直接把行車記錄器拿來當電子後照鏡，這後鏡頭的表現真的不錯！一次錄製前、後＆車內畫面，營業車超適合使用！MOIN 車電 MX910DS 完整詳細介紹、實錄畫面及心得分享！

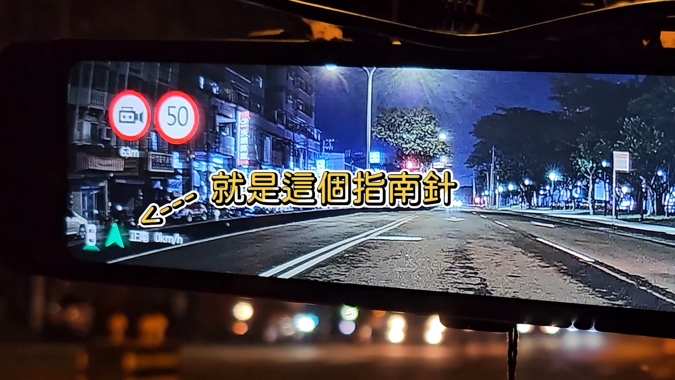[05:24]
再来，这边有个指南针，说明书上是说它可以开启或关闭荧幕上的指南针，但是因为我目前看不太出来，这个之后我再来测试它的效果。重力感应的话，就是它受到一定的重力程度，它会把那个档案锁档，这样呢它就不会被循环的时候洗掉。
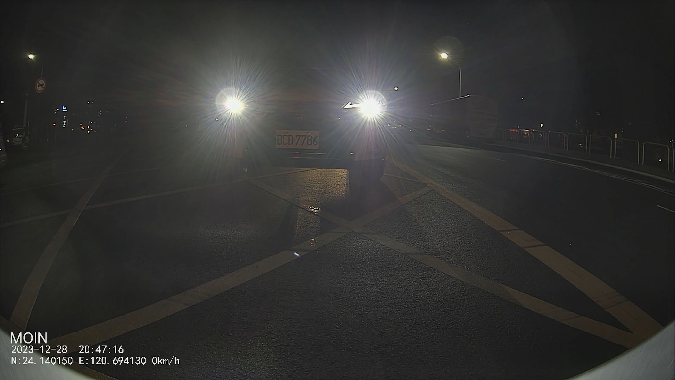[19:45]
居然还能看得见后车的车牌，由此可见那颗镜头对光线抑制的表现有多出色。